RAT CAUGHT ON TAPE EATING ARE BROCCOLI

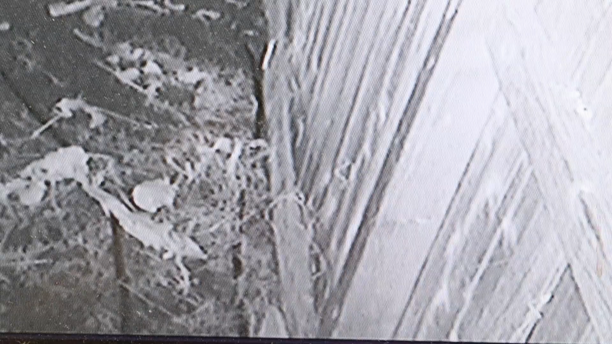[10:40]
And then I covered it. And I went out there. And the. The cloth. And see. There he is. You can see him right there. He's the culprit. He's right there. Let's see if I can zoom in on him.
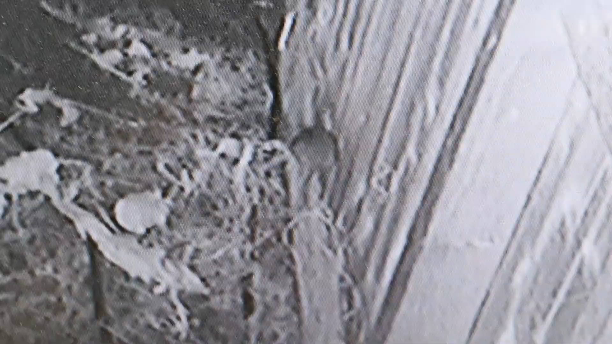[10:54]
He's just sitting there. But you can see him. And he's only in the picture for a minute.
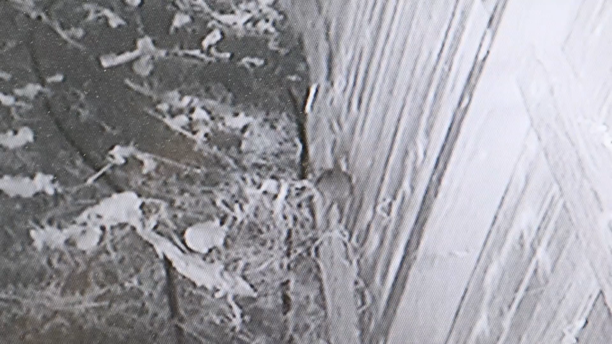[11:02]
But we'll kind of videotape him. And I don't think it's a rat. I think it's. A gopher. And you can see him moving. And I do have him stood up on the camera. At times two. Because he just sat there for a long time.
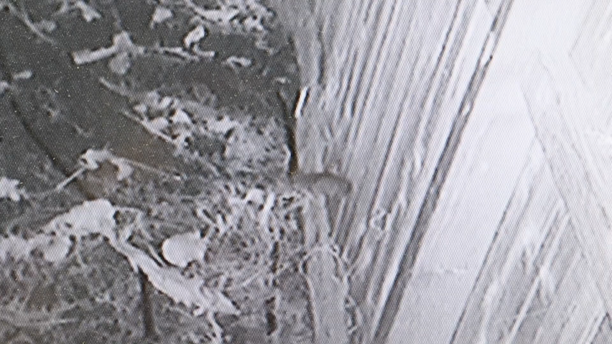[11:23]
And you can see him. There he is. And then he goes. He goes all the way across. Where the broccoli bed was. And he ate that thing down.
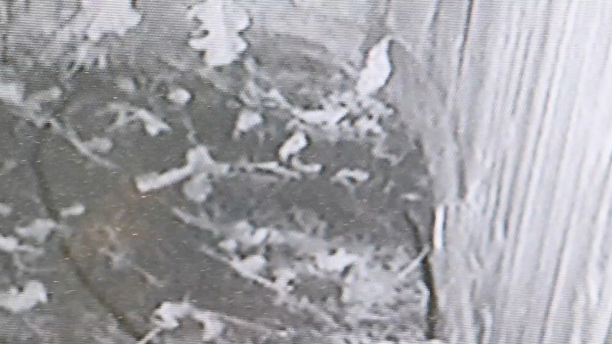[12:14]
See. Watch him. Uh oh. And he takes. There he's got his little leaf. His broccoli leaf. And he took off with it. I think he comes back one more time. And gets it. But I think he likes the broccoli leaf. See him. Oh he's got the broccoli leaf. He's chomping on it. He says. Mmm. This is so good. He might be a rat. But. I think he might be a gopher. And I got him zoomed in here. So we can zoom out. And there he goes. And that was done.